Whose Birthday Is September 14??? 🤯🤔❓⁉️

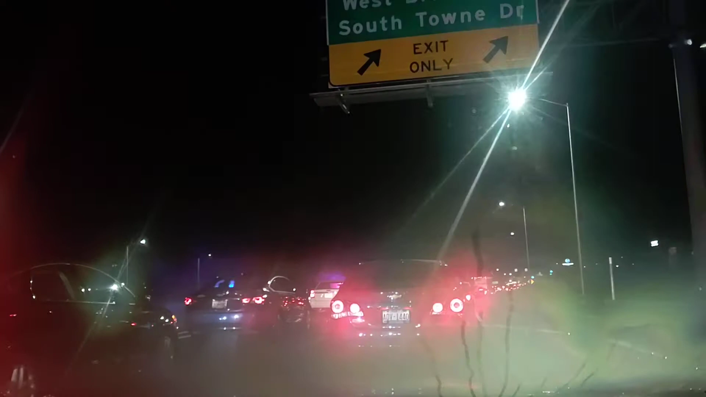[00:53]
they're making everyone get off here because well I would assume because of a crash that's the only thing that makes any sense it's got to be a really bad crash it's got to be a messy one oh look at this guy on the shoulder over here being all smart and clever I hope every single car here makes him stay over there every single one of these cars better block that guy and that guy these jerks
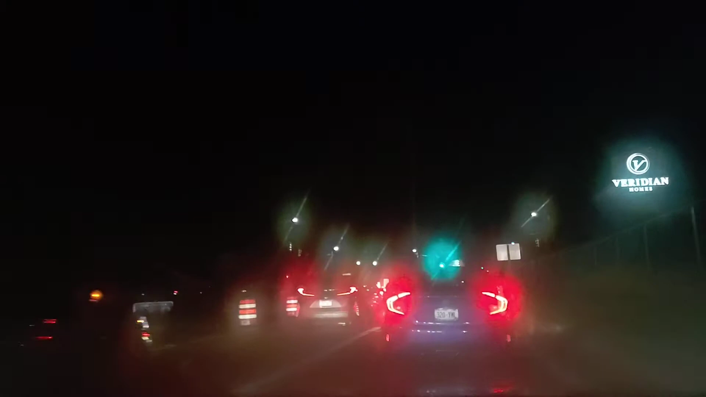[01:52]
the area they may not understand the lanes I'm very familiar I grew up here for one thing and for another I've been taking this ramp for years so I know everything it's been under construction a lot but I always know which lane I need to be in but I'm familiar with it well I just looked down the highway and I didn't move the camera to show it but I looked down there and I can see where the wreck is but I can't really see the wreck all I see is a lot of flashing
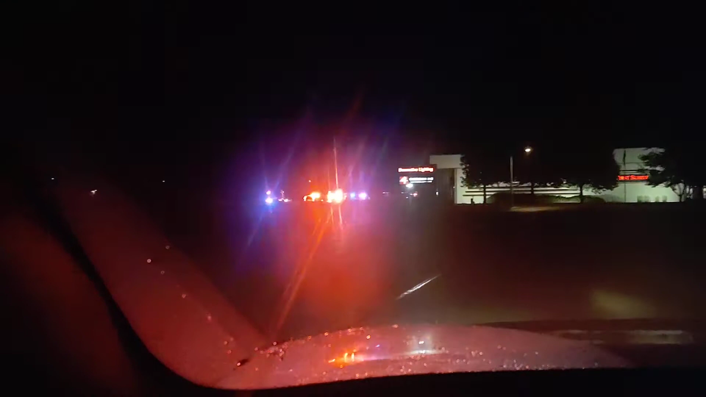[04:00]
um so I think there might have been some distance involved with this wreck so anyway that's what that's about